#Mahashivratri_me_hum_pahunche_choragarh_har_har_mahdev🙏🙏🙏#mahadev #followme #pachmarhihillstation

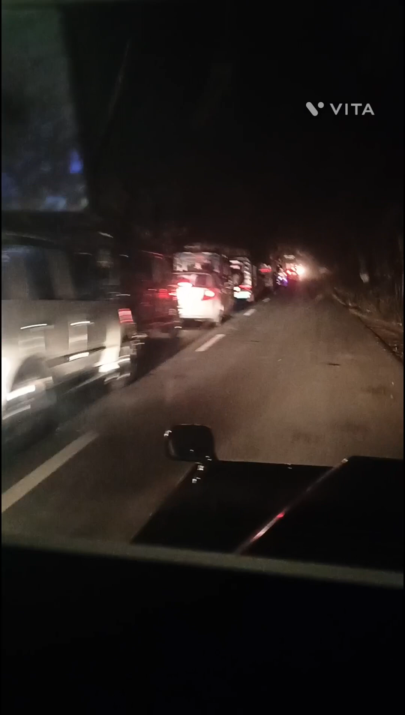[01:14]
मतकुली पहुचने ही वाले थे और देखे कितना लंबा जाम लगा हुआ है और लंबा जाम लगा था पर मैंने वीडियो पुरा बना नहीं पाई और देखे भाईया ने आगे